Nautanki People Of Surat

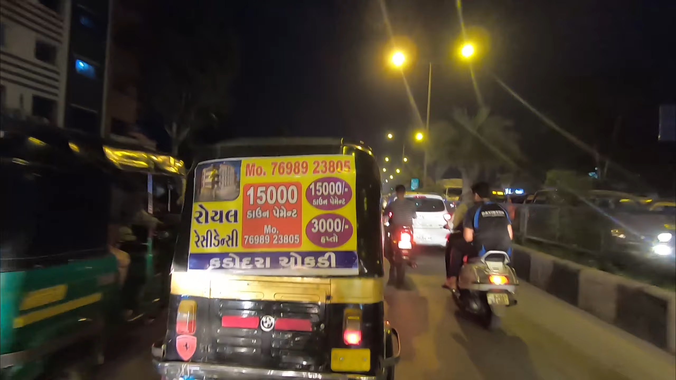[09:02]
लोग साइड नहीं दे रहे हैं, मतलब ये इतना इनको इतना ये ट्रैफिक का ये इसको पता है कि किसी की लाइफ खतरे में हो सकती है, पर लोगों को पड़ी किधर है। एम्बुलेंस अभी भी पीछे ही आ रही है, बट कोई ऐसा नहीं कि एक साइड में हो जाए।